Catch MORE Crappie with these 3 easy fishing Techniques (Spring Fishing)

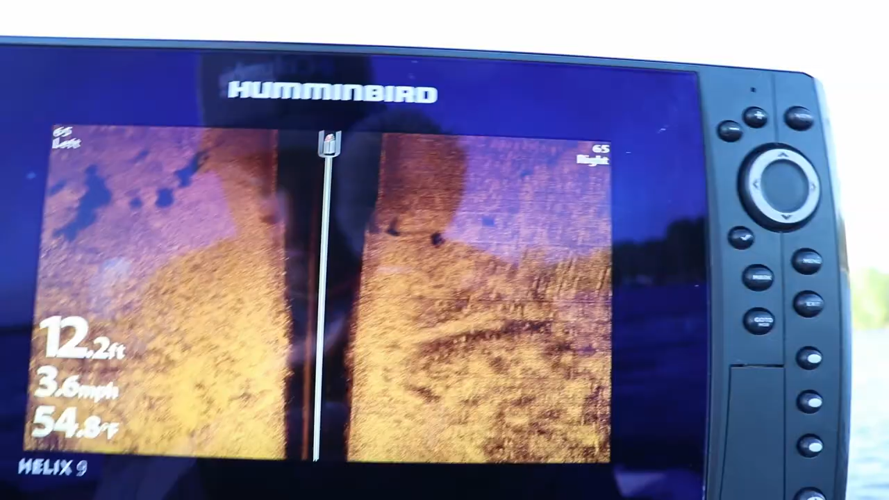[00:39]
On screen: depth 12.2 ft, water 54.8°F, speed 3.6 mph
On side imaging, you're going to see vegetation that's popping up on left and right of my boat,
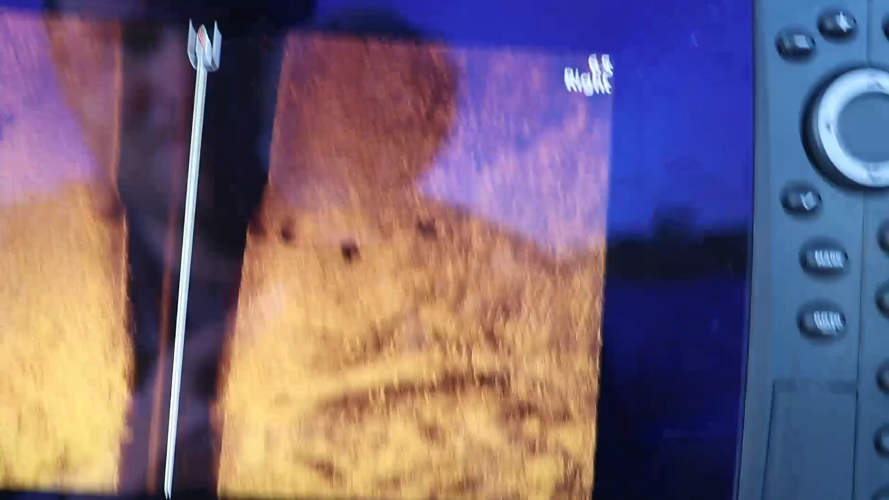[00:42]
but what you'll notice is there's really bright marks on your side imaging.
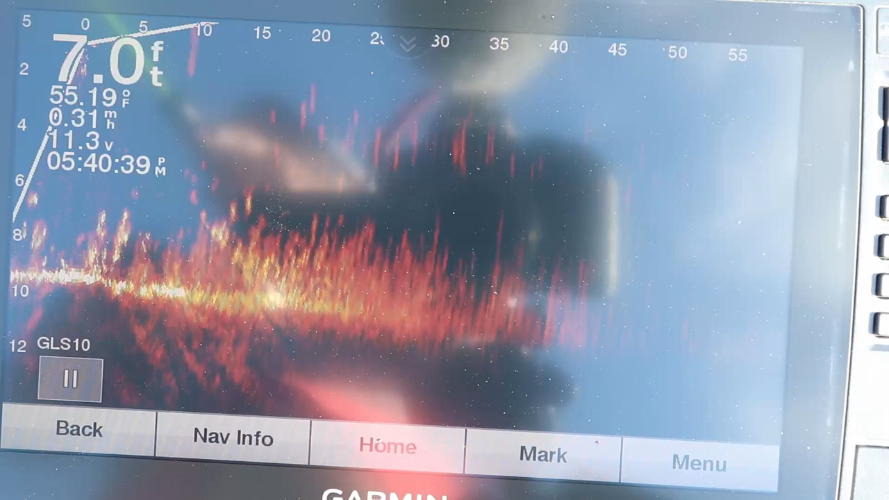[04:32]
On screen: depth 7.0 ft, water 55.19°F
And, basically, they pretty much hit it every time.
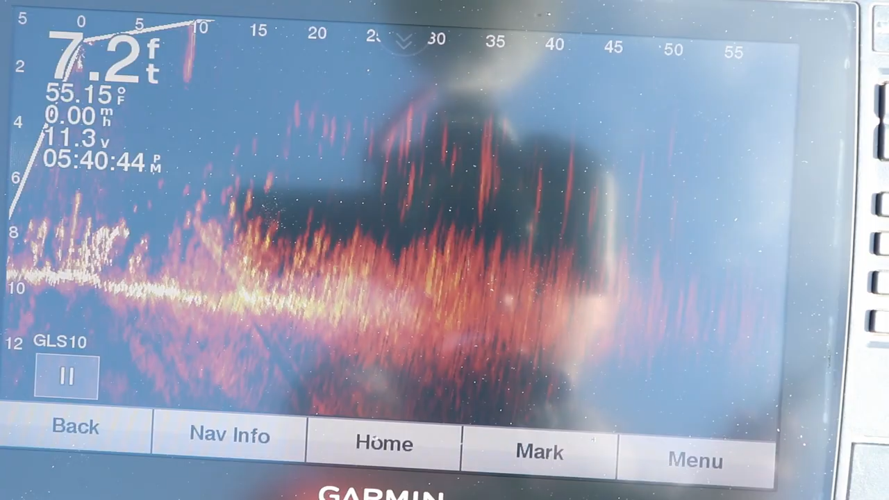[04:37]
On screen: depth 7.2 ft, water 55.15°F
As big as schools that are in this lake, they're super aggressive when it comes to biting plastics. There he is.
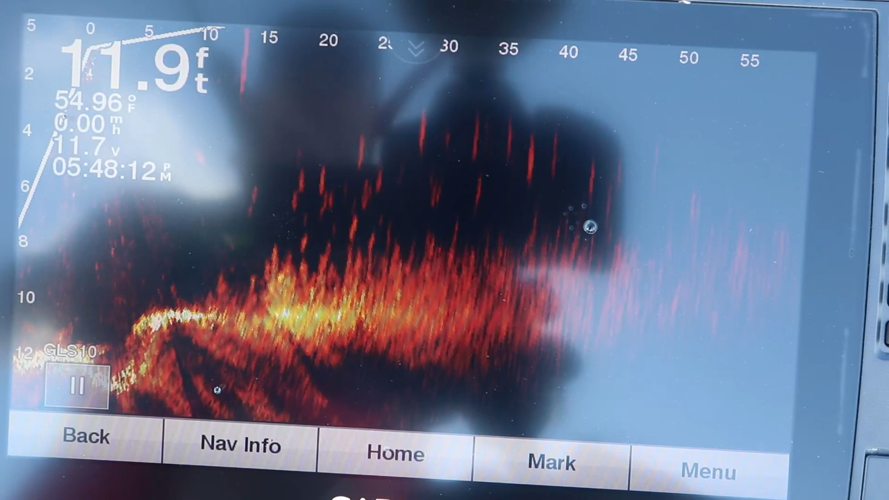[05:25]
On screen: depth 11.9 ft, water 54.96°F
Oh, there's one chasing all the way up. Oh, got him. Got him. That's a good one, too.